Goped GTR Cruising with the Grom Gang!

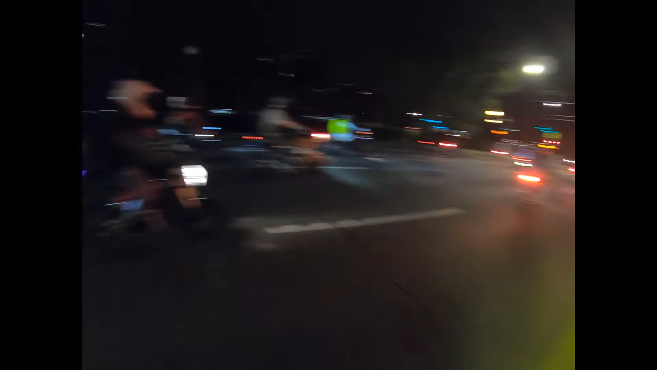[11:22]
And then I tried to run her full throttle as long as I can.
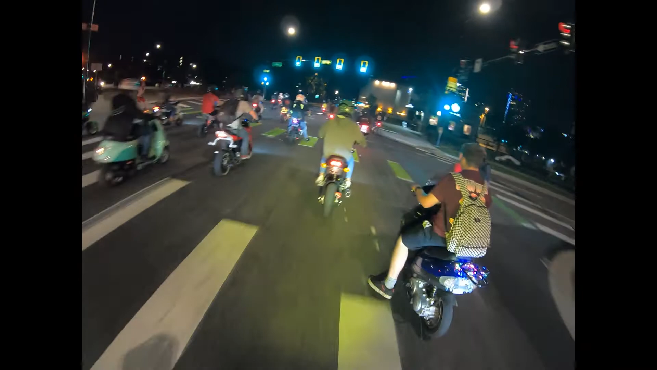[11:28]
It's been such a fun night. And luckily, if I break down here, that's not the end of the world, because we've actually come a lot closer to the car. I'm probably only 2 miles away from the car. But I'm hoping that full throttle, I tried to zip through the group, and they hate that, just to be clear, but I tried to zip through the group to clear out the jet.